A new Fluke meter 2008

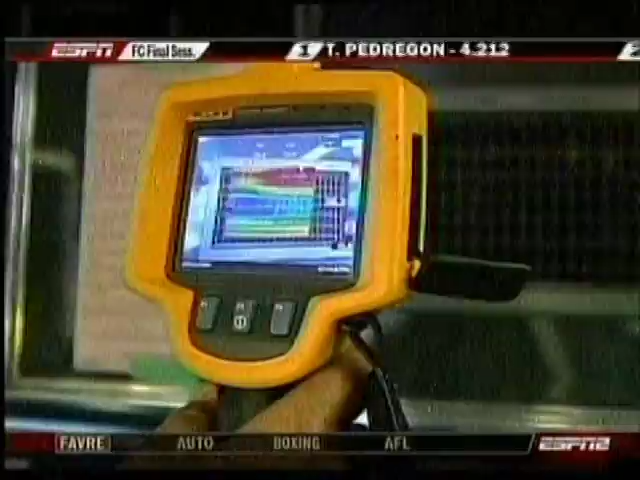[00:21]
That's the blue part, red up hot. That's where it's warm.
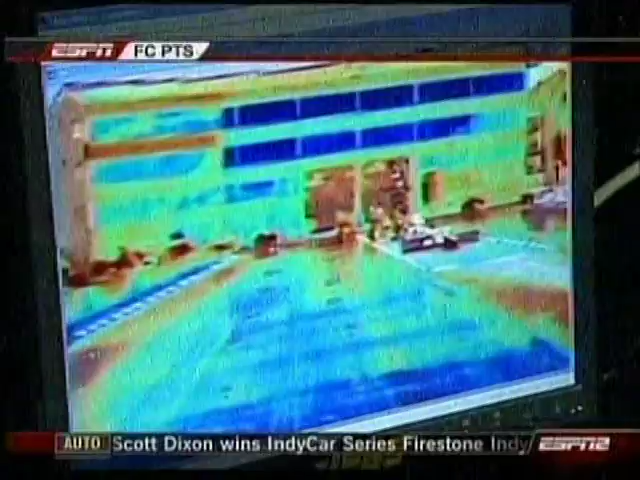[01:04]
This racetrack, typically, you would have the hot in the middle where the cars are racing.